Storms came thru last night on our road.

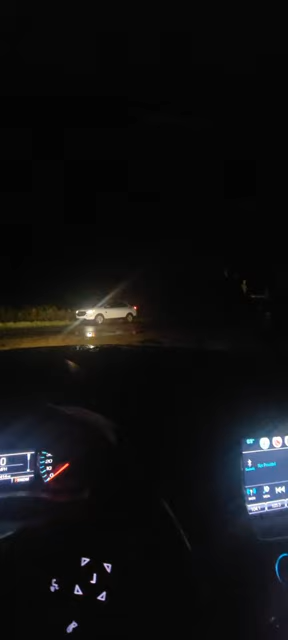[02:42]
mr wayne got him straight got wicker straight that must be what mr wayne drove up here no that's somebody else waiting to get through oh that's another person like us huh let's see